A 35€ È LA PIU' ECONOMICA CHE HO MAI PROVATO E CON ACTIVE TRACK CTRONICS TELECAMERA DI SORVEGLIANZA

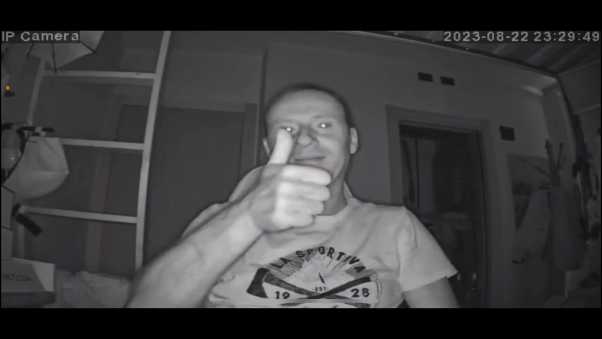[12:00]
chiaramente quando c'è un'intrusione quindi in questo momento state vedendo al buio come è in grado di vedere in maniera molto molto chiara calcolate sempre che parliamo di una videocamera di sorveglianza che costa esattamente 35 euro quindi questo è tutto quello che è in grado di fare